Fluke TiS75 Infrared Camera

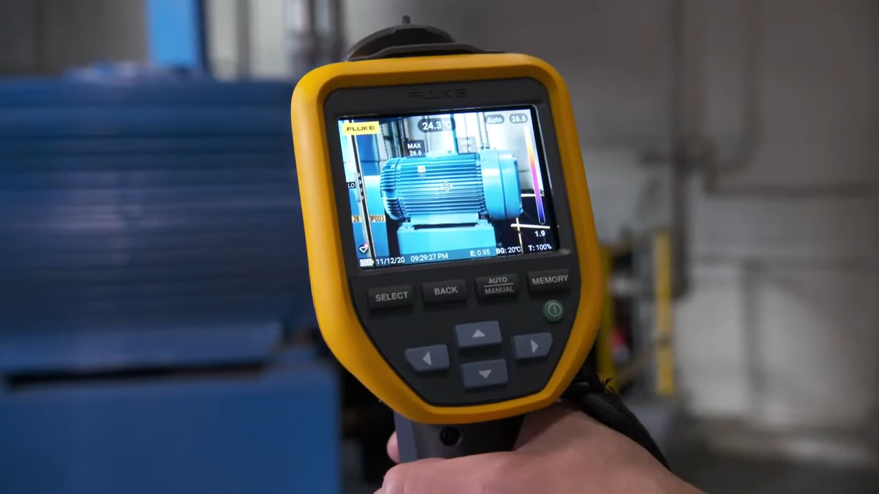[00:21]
Innovative IR Fusion lets you overlay a visual image over the thermal image with blending features which enhance your image.
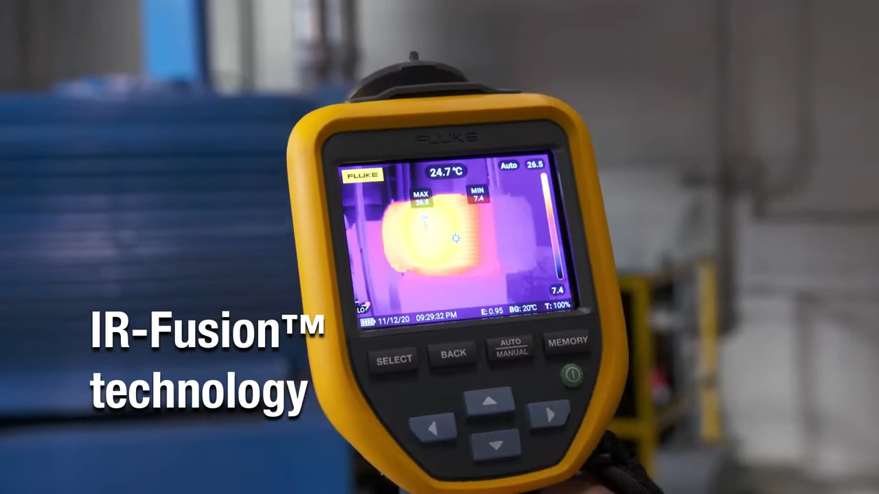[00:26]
On screen: spot 24.7°C
You can also ditch your clipboard and use the camera's time-saving photo notes and asset tagging features.
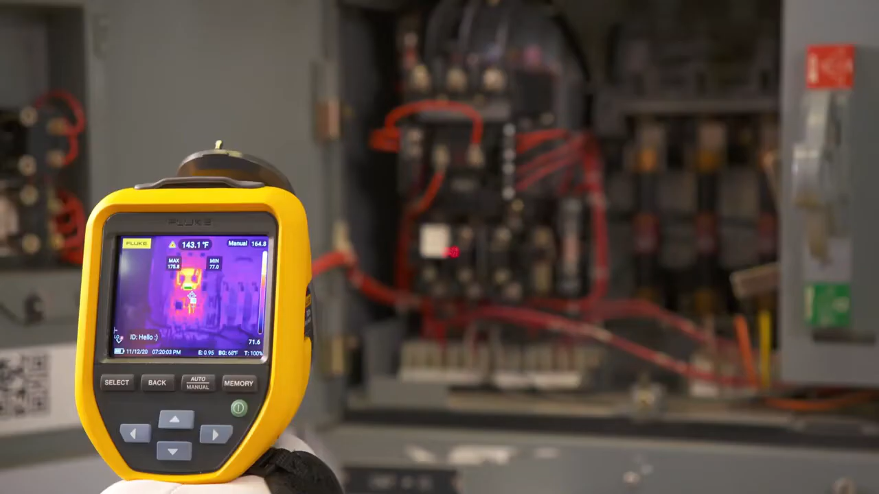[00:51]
On screen: spot 143.1°F
It has a wider field of view which helps you capture the full scene even in tight spots.
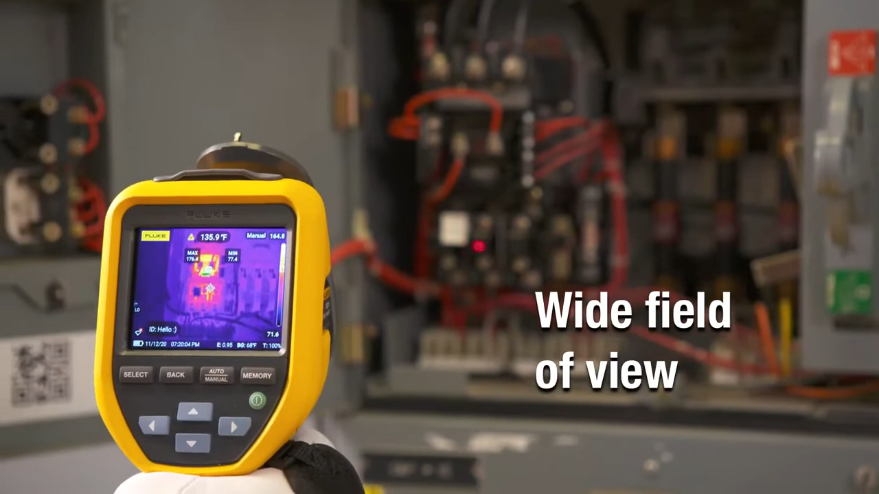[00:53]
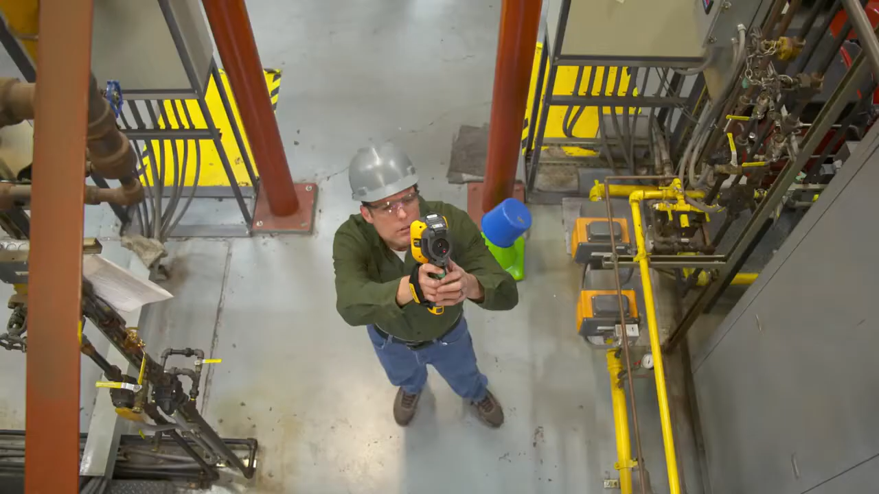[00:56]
It also lets you record video to get a picture of temperature variations over time.
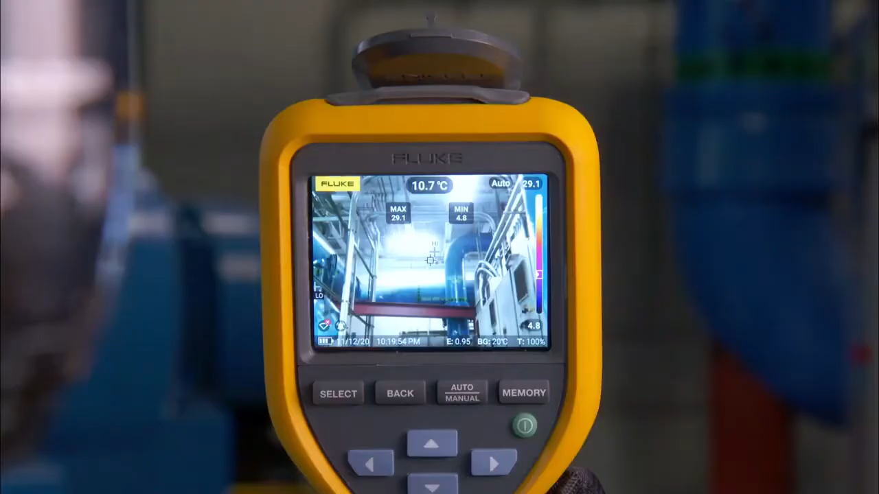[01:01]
On screen: spot 10.7°C
Use color alarms to set a max or min temperature threshold and highlight those hot spots or areas of interest.
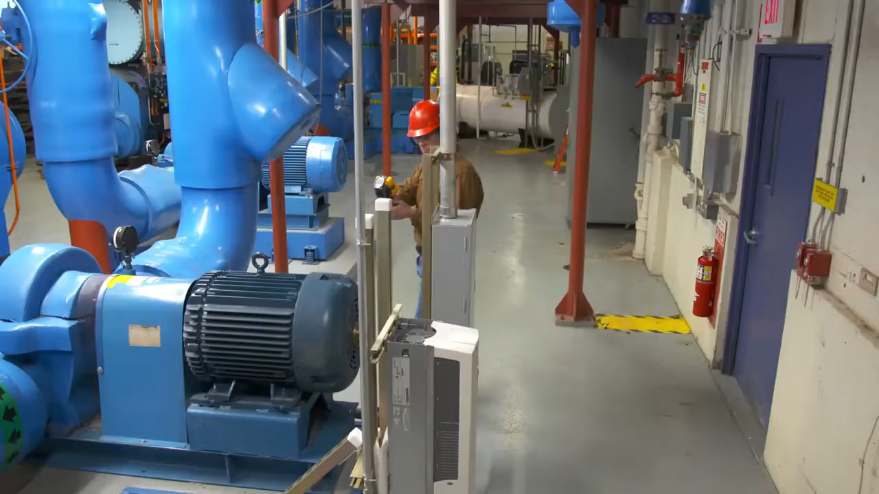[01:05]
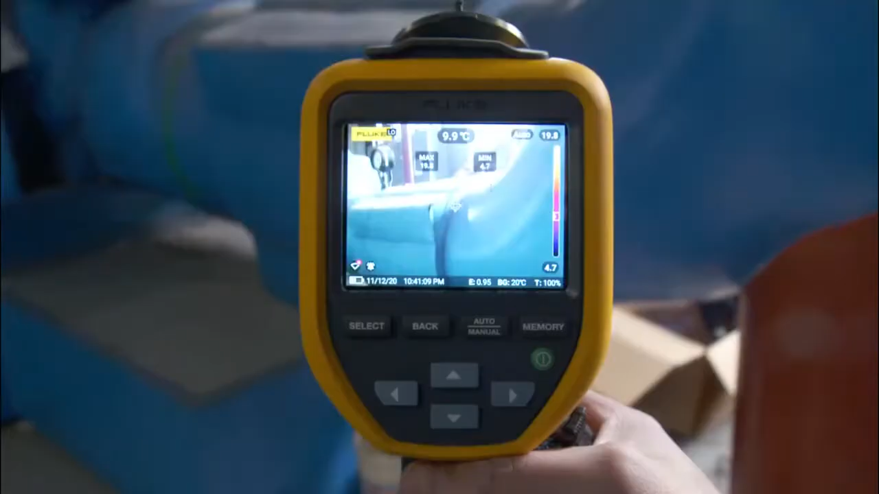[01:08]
On screen: spot 9.9°C
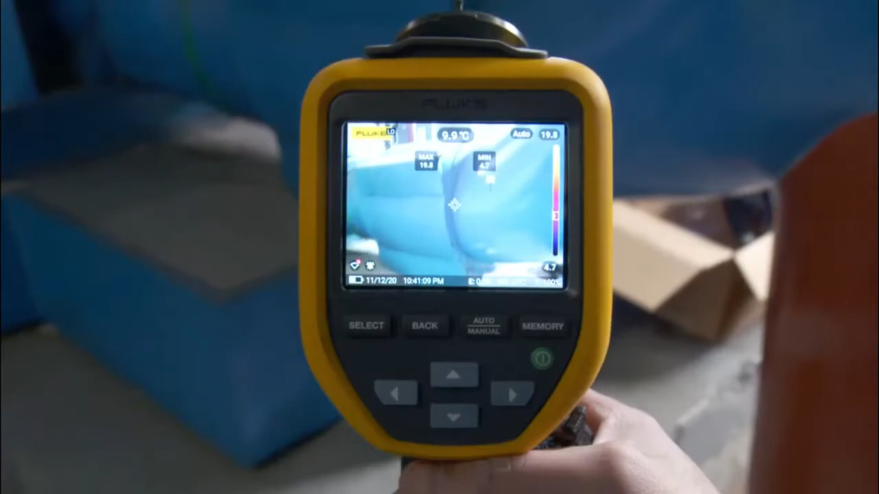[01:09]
Not only will the TIS 75 Plus alert you to hot spots,